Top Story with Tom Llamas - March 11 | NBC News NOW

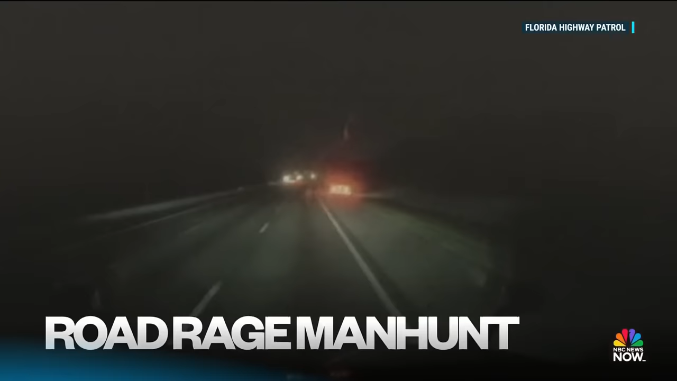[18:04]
Dashcam video showing the moment that driver appears to deliberately slam into a motorcycle rider. How that rider is doing tonight as they search for a suspect.
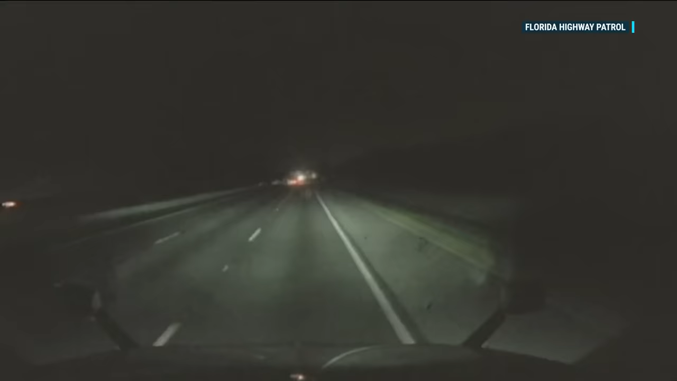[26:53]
Dashcam video from a truck driver shows a motorcycle and a car passing at a high rate of speed. The car then swerves onto the motorcyclist, sending him flying off the road. A driver fleeing the scene immediately. The rider was taken to the hospital with serious injuries.